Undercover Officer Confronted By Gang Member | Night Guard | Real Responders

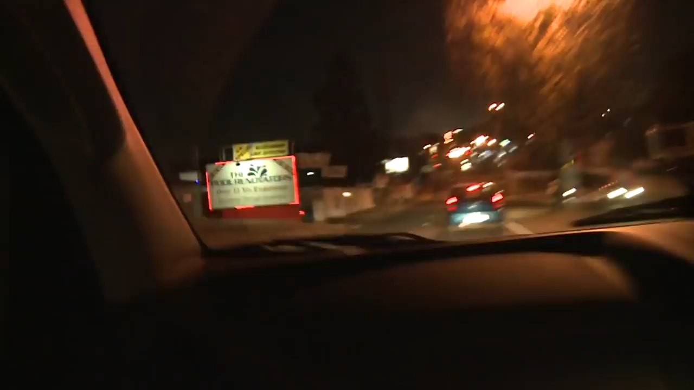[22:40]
We're passing the shop, the office park on the right.